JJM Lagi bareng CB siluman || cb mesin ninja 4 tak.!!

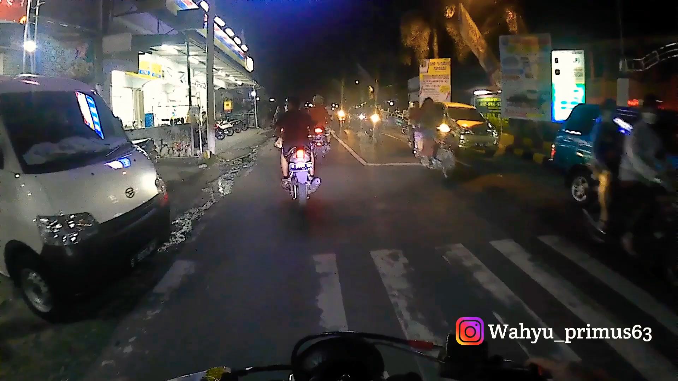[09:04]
Macet dikit. Anjir. Banyak yang lihat. Banyak yang lihat, tapi kok bunyinya gini.